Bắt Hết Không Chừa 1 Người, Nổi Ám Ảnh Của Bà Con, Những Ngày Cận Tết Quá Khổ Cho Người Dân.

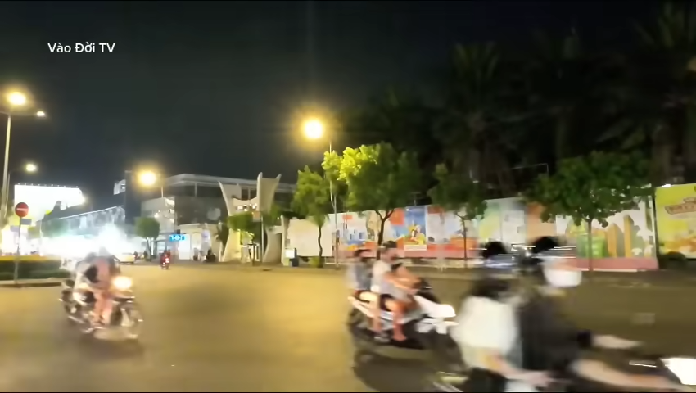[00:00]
Anh Trí xin bánh chào của chú anh chị các bạn, hiện tại thì em đang có mặt tại khu vực nhà ông quá phận 5 Khu vực này được trừng hận đạo anh chị, em sẽ tập nhật Sài Gòn về đêm khu này cho chú anh chị,
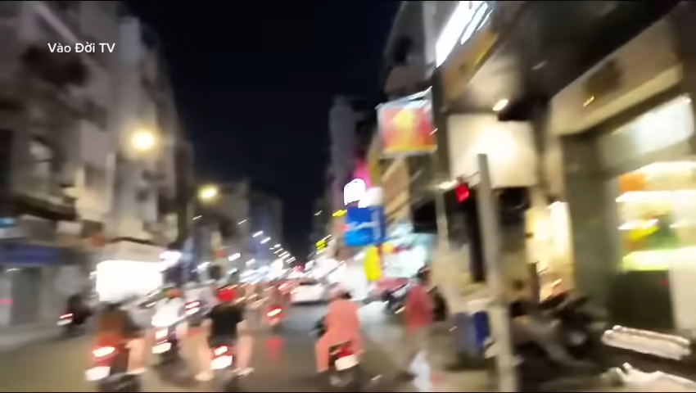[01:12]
qua bằng ngày đóng kính đây, những cái quán tà phê như thế này Hôm nay cũng còn một số lượng khách ok không ổn anh chị,
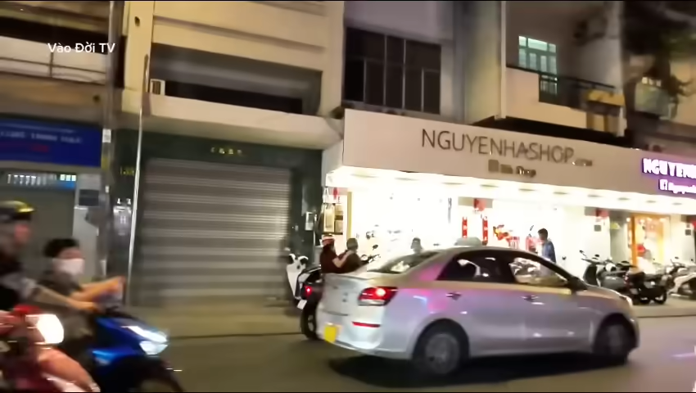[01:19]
và một số lượng khách bên khu vực mà mua bán thực phẩm thức ăn thì bằng chậm lặn đi rất là nhiều
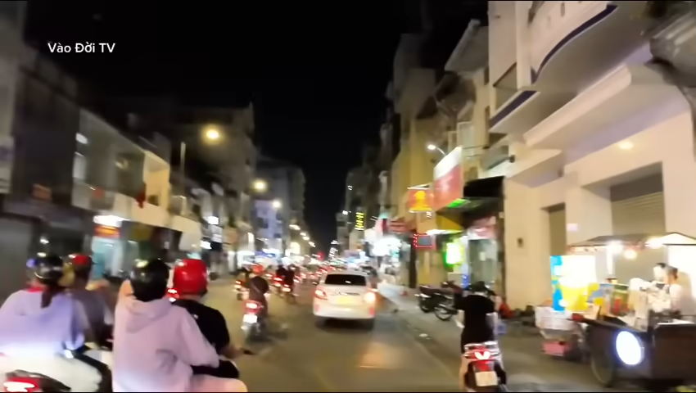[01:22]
Như bên đây anh chị thấy hả, rất là khó khăn của bà phong ngoài hiện nay luôn Trên khu vực này cũng xâm bức là xưa đến giờ anh chị nha Nhìn trực hận đạo, khu vực này là kinh doanh về mặt hàng cũng như là thực phẩm thức ăn và những công ty nhắn văn phòng rất là nhiều Bên đây để bảng này cho thê nhà nè chị,
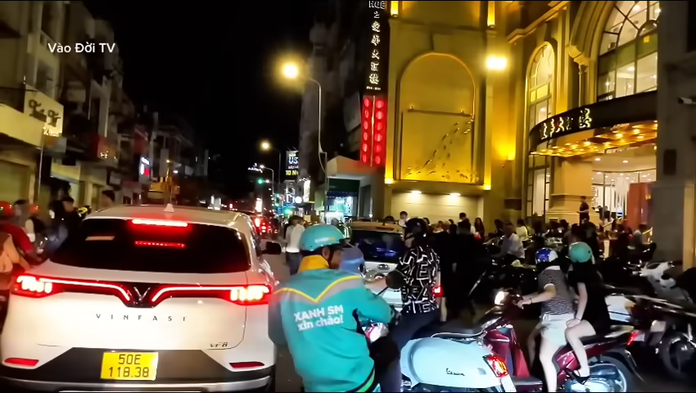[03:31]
Phía tới thì em thấy một số quan công an giao thông rất là nhiều luôn anh chị Có thứng đứng có thể là đứng ngay hàng nái quê này để bắt bỏ đồng nội tồn
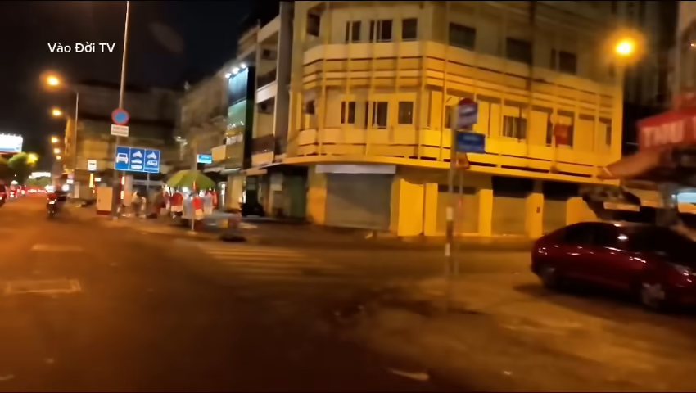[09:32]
hiện nay thì các cô chú anh chị cũng ngồi ở đây ở khu vực bên đây rất là nhiều luôn anh chị ngồi ở ngoài lại đường như thế này
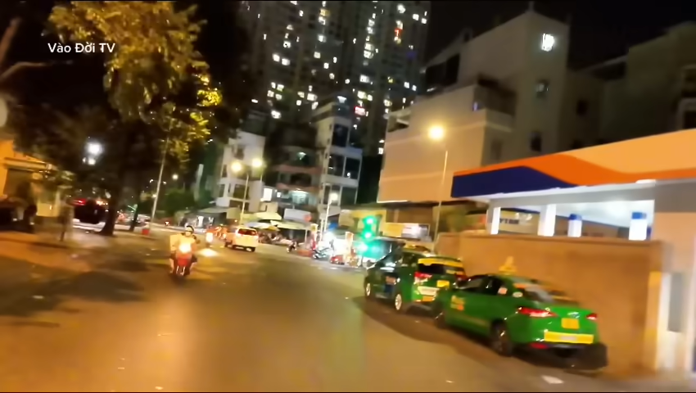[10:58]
đây em sẽ quay trở lại về các khu vực chuyên đồ trang trí ở bên đối diện anh chị nha để coi mình đối diện kinh doanh mua bán thế nào ở bên ngoài đóng kính thì anh chị cũng thấy những cái cà phê như thế này rất là đông luôn anh chị